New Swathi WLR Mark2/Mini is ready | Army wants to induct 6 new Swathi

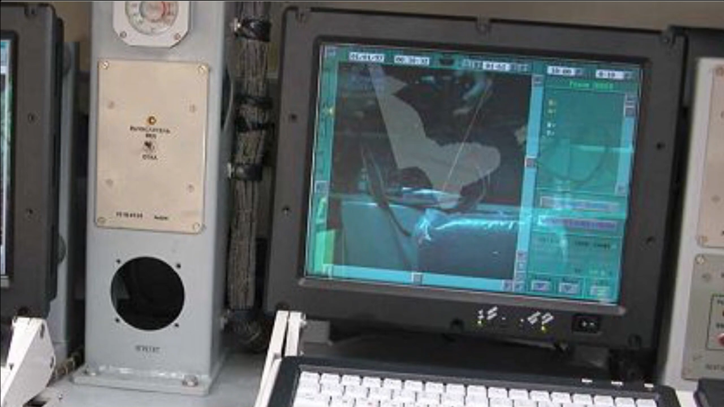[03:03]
but can also track the false shot from friendly guns and provide correction to counter fire. Swathi has instrumented range of 50 km with probability of detection 90%.
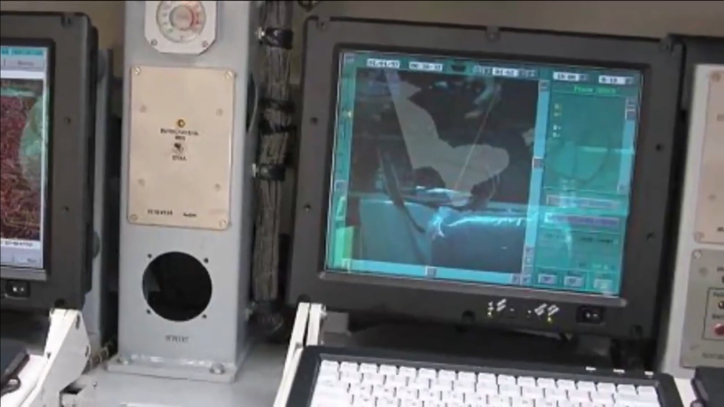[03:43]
For free flight rockets, its detection range is 6 to 40 km.